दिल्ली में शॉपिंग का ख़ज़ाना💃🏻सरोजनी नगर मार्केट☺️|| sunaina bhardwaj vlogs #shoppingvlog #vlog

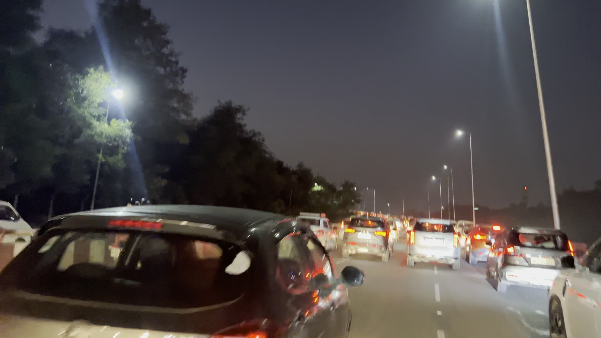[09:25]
गाइस ये देखो सामने कितनी प्यारी लाइट लग रही है गाड़ियों की, पर ये जाम है। ये तो आप लोगों को पता ही नहीं होगा ये जाम है ना।
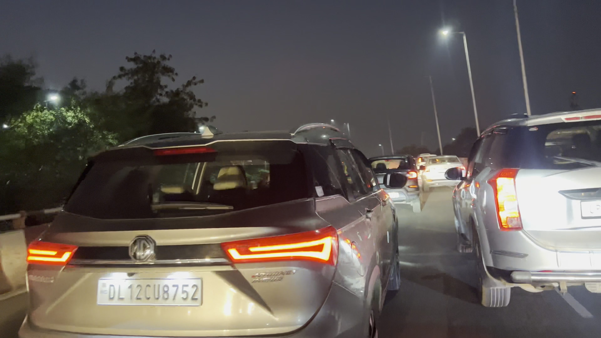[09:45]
और गाइस घर जाके आपको बताएंगे कि सोना मेरे साथ गया था पहली बार सरोजनी नगर मार्केट, तो इसका एक्सपीरियंस कैसा रहा?